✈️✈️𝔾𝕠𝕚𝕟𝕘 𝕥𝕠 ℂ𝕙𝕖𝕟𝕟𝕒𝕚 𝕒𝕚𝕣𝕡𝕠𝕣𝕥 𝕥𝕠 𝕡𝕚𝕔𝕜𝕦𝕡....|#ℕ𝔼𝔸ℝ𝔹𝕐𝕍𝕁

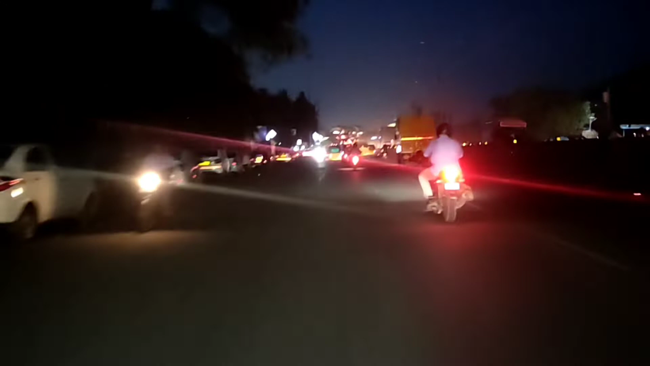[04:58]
இருட்டிடுச்சுங்க அதே டைமில். ஸோ பார்ப்போம், வீடியோ எடுக்க முடியுமான்னு தெரியல.
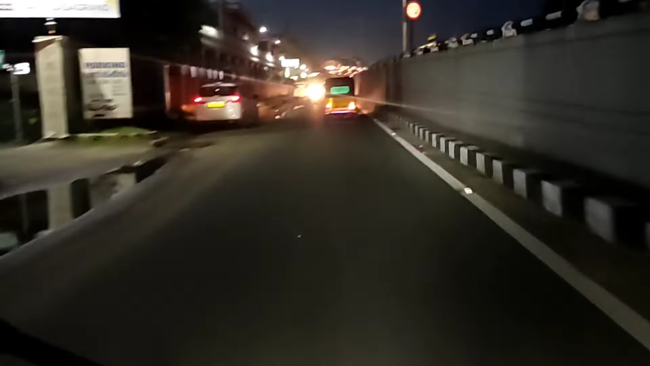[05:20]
ஆப்போசிட்டில் ஒரு லைட்லாம் அப்படி கண்ணை கூசுதுங்க. வீடியோவும் எந்தளவுக்கு வரப்போகுதுன்னு தெரியல, எனக்கு கிளார் அடிக்கும் எப்படியே இருந்தாலும்.